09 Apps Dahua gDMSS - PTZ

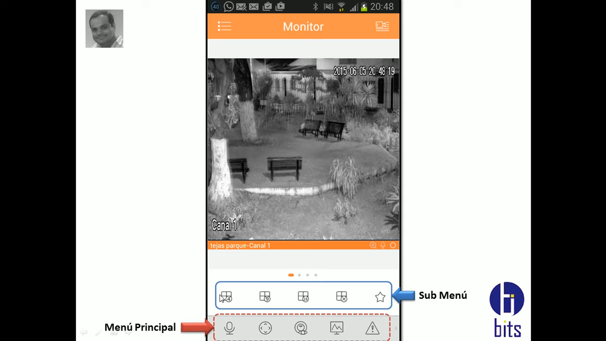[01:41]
Con este símbolo, con este dibujito, voy a tener es habilitar en el menú lo que viene a ser la PTZ, y en la parte superior me va a salir un submenú relacionado a ese menú principal. Aquí tengo lo que viene a ser la PTZ.
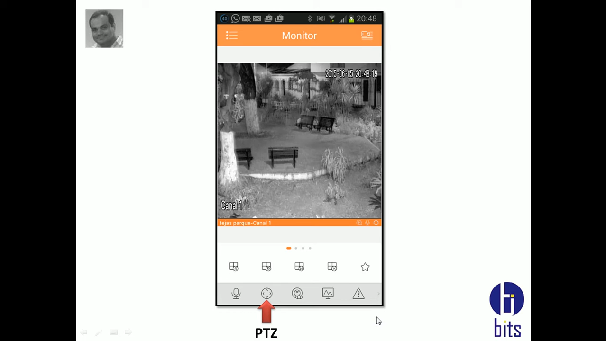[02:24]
No estoy en sí mismo dentro de las funciones, ojo, dentro de las funciones de la PTZ, simplemente lo que estoy es pasando de ventana a ventana. Luego de presionar el botón de la PTZ, aquí sí ya tengo habilitada, y la primera opción que yo puedo hacer es la dirección,
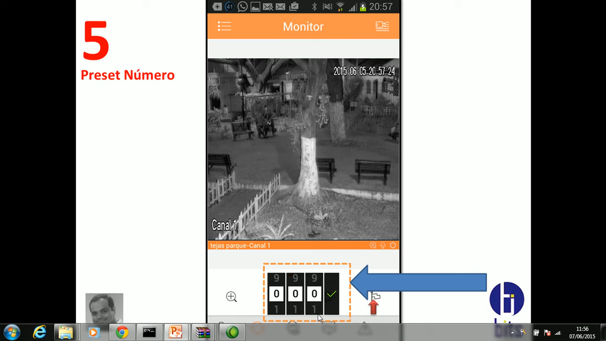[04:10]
Si yo le pongo el 1, le presiono aquí y se me va a volver este cuadro de color naranja. Y me va a mover la pstz al preset 1. Si yo le pongo 2, me va a mover la pstz al preset número 2. Y así sucesivamente. Bueno, espero que les haya gustado este pequeño videotutorial. No se olviden de suscribirse a cámaras de seguridad.